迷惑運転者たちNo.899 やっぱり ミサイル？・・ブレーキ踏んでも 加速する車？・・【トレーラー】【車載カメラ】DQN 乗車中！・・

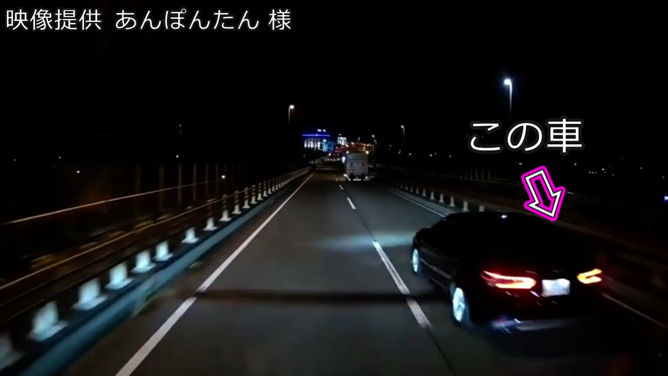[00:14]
愛に死滅 の。おい、ウィンカーなんでそれ今のよ。ん、なあ、教習所からもう一回行ってこいよ。え、なあ、俺かっこいいって思ってんの、出せーよ。